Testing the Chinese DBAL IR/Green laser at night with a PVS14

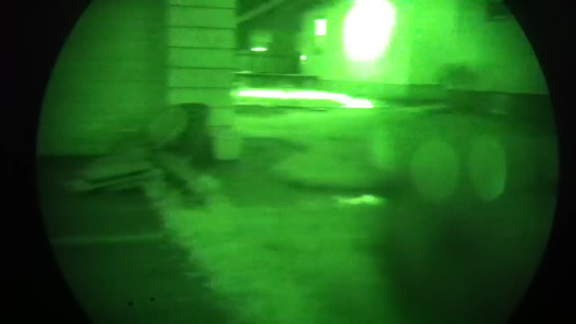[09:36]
without alarming everybody but again if you're using it let's say in this type
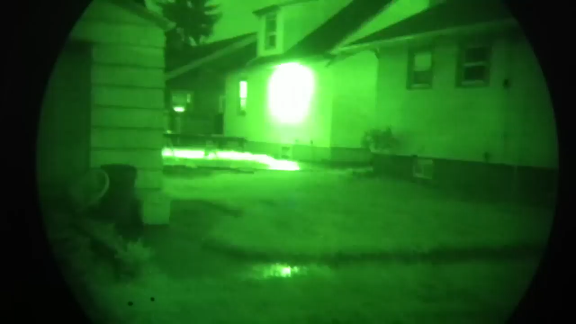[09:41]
of environment and there's a lit window and that is not a brightly lit window you're not going to be able to aim at those types of lights
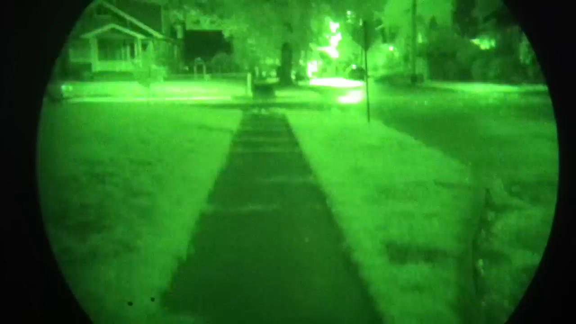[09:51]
so hopefully this has been a little bit educational with this we're
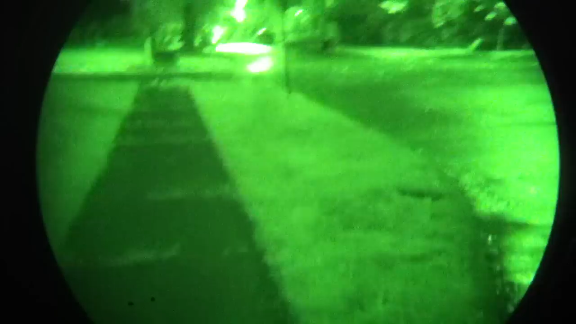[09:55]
we're testing one of the Chinese made D-Bell style lasers here it's turning out to do
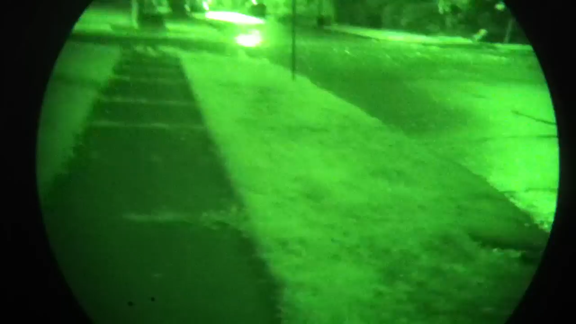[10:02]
what it's supposed to do especially within its price range
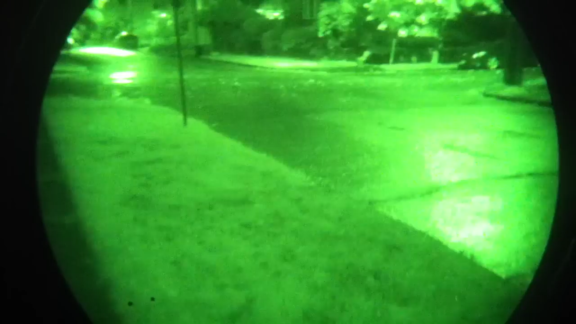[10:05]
typically under $150 and of course I'm using the the canis latrans
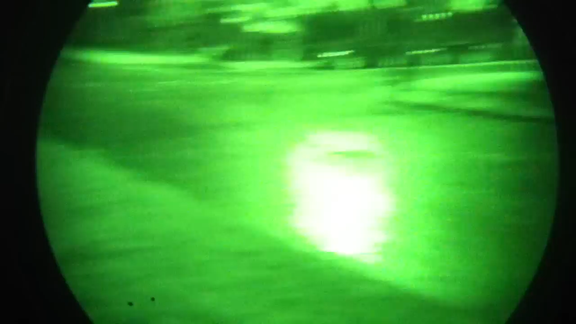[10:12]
night vision adapter for the iPhone and those are all available on eBay right now